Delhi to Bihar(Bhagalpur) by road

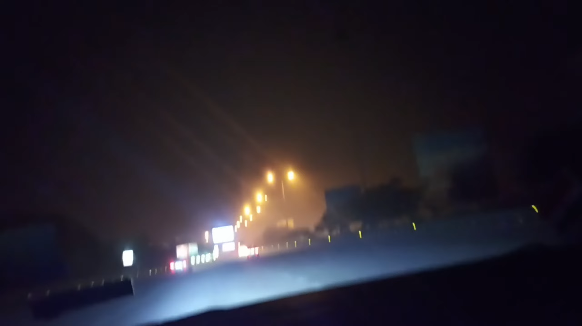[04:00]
रहा है कौन से लगा रहा है यह जलपान रेस्टोरे इस जन सिंदा है अच्छा है कि यहां पर लाइट का नजारा कितना अच्छा लग रहा है यह क्या रहा है
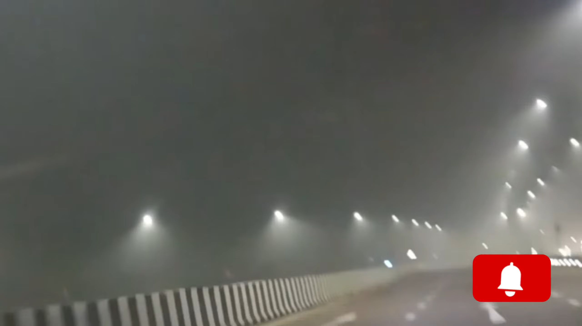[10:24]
को थीन सो चालिस किलो मेटर रहा है अगर खतम हो गया अब सिद्धी जाना है यह देखिए दोस्ति आपको जा रहा है कि अचानक से कई भी साफ हो जा रहा है कर फोगा जा रहा है